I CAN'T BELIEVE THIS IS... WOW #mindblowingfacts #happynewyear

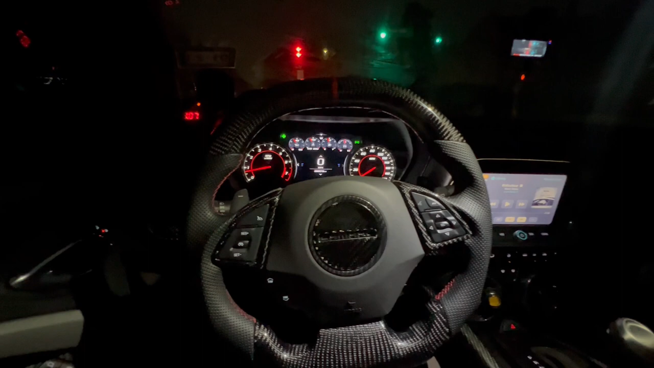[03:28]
I thought that light was going to help make it look a little better. I doubt it. As y'all can see, we got the gold stars going today. Switched it up. My wife wanted me to, too.
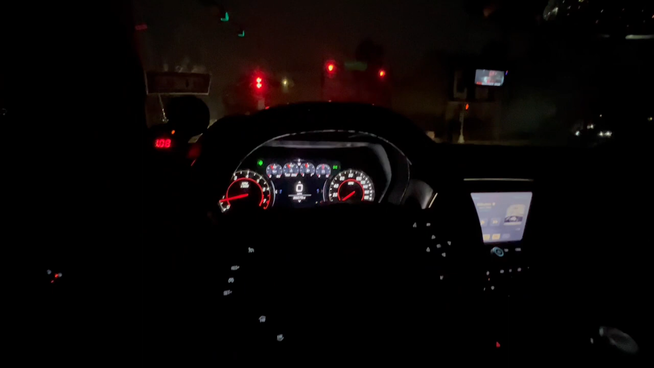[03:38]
But, anyway, as you guys know, the die-hard enthusiasts did not like automatic transmissions. It's boring. You're not a man if you don't drive a manual. Whatever. We all know the whole save-the-manual era and whatnot. But, Chevy threw the 10-speed in the 2020s and up.